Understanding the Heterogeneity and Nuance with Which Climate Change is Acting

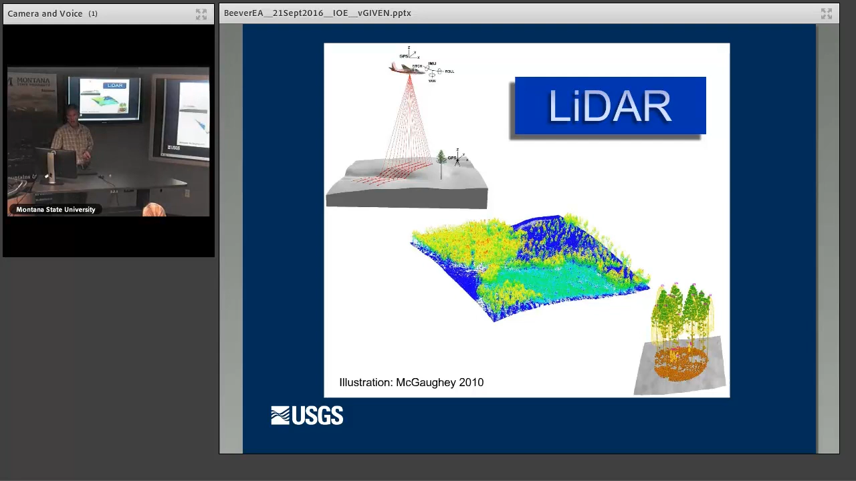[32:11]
you can't quite nearly get the same kind of understanding as you can with this Worldview 3 data that are 30 centimeters resolution. He's also using LiDAR to try to understand both classified areas that have talus and then try to understand where these micro-refugia are on the landscape as well. And you can see here up in this picture here that this is an effort to
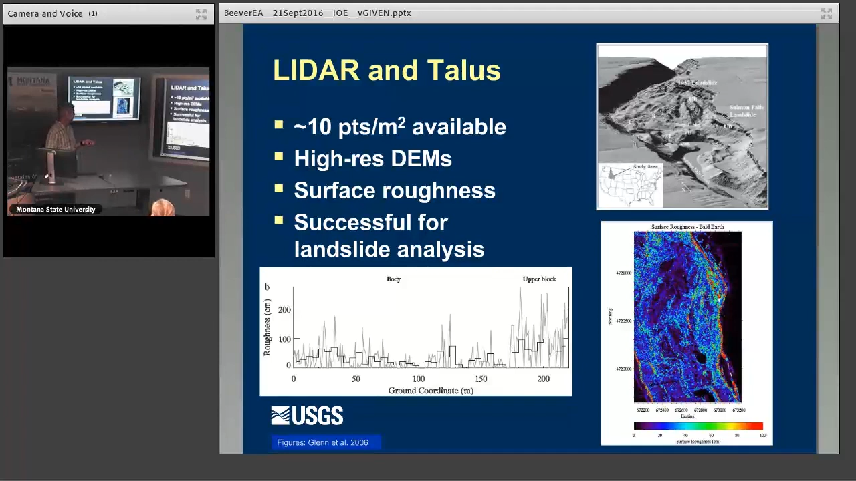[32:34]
really characterize this topographically very complex landscape using surface roughness.